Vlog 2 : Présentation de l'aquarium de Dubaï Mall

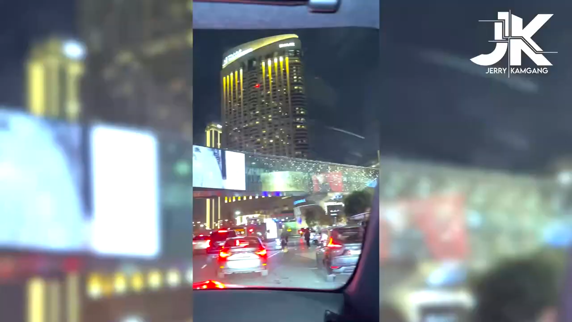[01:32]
On est juste arrivé au Dubai Mall, on va parquer.